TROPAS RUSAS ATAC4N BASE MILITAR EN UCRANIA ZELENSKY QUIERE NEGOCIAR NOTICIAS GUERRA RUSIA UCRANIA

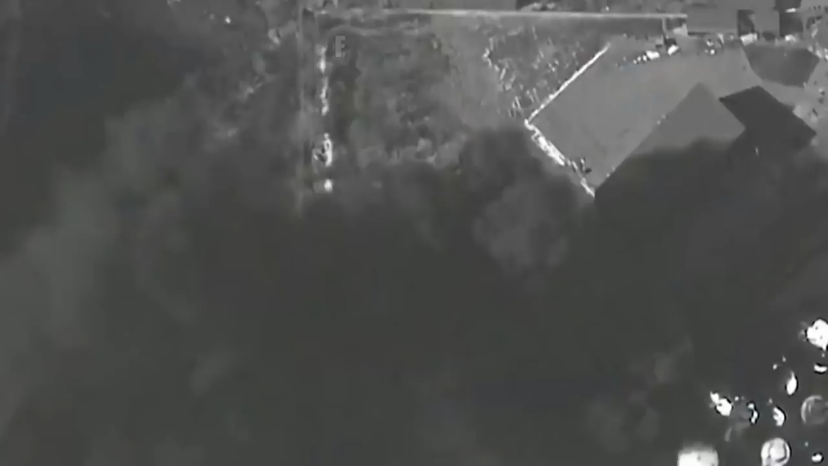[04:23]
La infraestructura militar de Ucrania, en los que se incluyen aeródromos militares que han quedado sin servicio, el gran convoy ruso está cercano a Kiev. En las imágenes se nota una gran destrucción provocada por las fuerzas rusas.